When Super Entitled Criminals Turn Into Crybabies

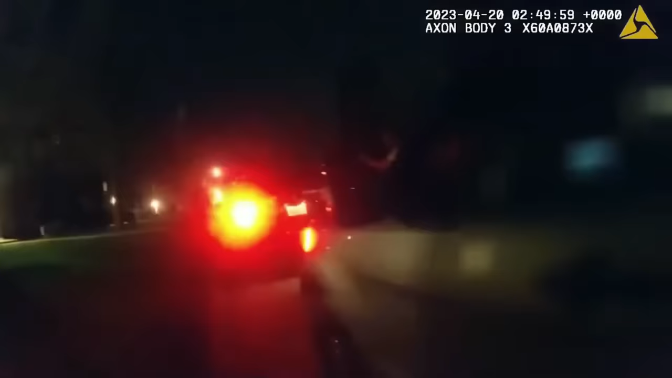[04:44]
No reason to be here. Go back to your house. No reason. Go back to your house. Be here. Go back to your house.
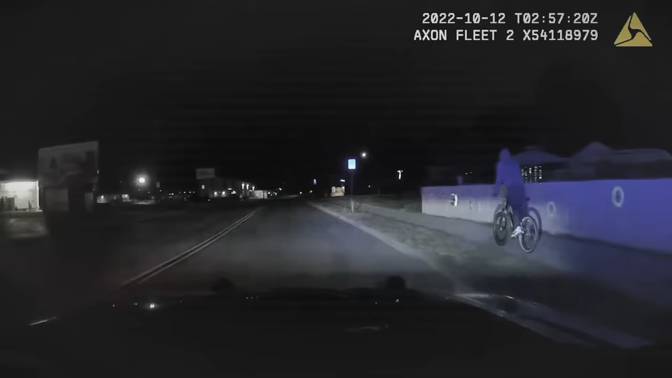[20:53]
until one officer decided to stop him by using force.
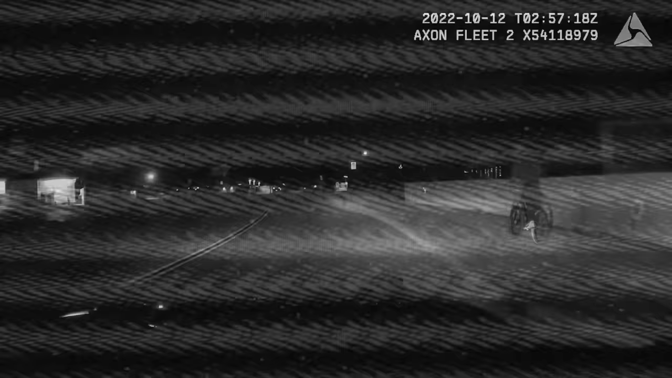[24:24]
Riding without proper lighting not only poses a safety risk, but also constitutes a traffic violation. But now Keithan has another problem.